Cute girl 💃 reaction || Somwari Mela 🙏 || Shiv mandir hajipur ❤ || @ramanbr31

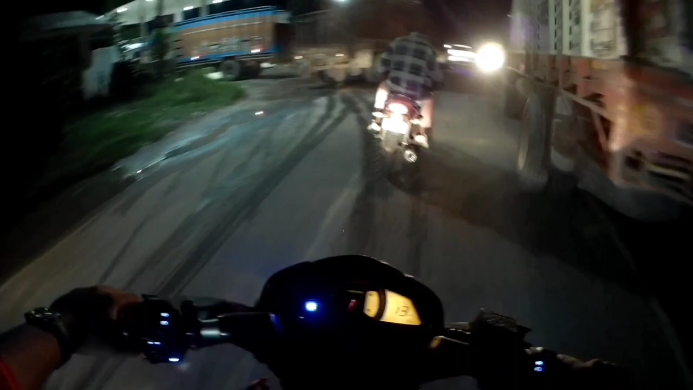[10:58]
देखो वही उसी हाइवे गाली धर्जाम लगए आप ट्रक कितना जादर रख रहाए